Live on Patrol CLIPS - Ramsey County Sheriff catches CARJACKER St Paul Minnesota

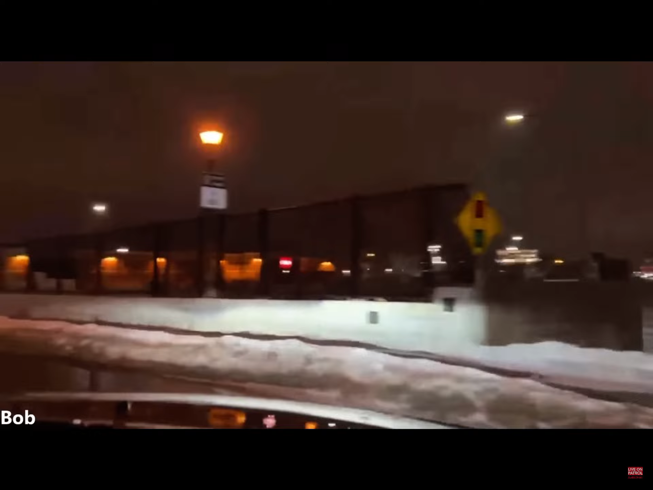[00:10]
111 and break and start for 1544 Mississippi River Boulevard for DK driver carrying a black BMW that crashed. I suppose it could. White male driver is in the driver's seat, slumped over.
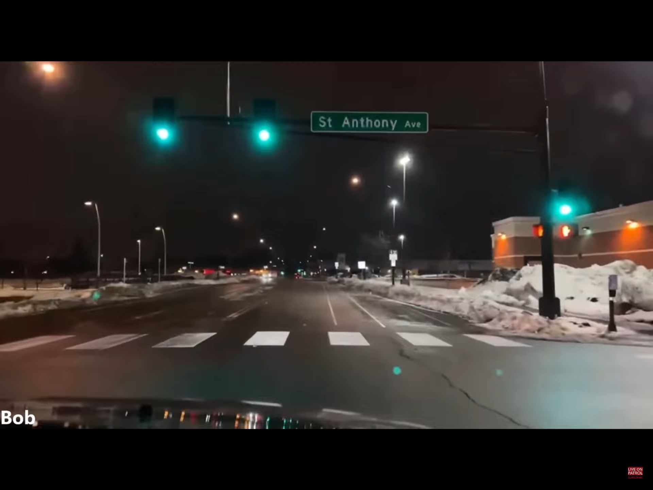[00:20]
Female is maybe barely is he hunkered down trying to get the mace out of his face. Yeah, we'll go back toward Hamlin. 1-7 clear by. So, just for proximity, this is the Cub here, folks. And he obviously went this way.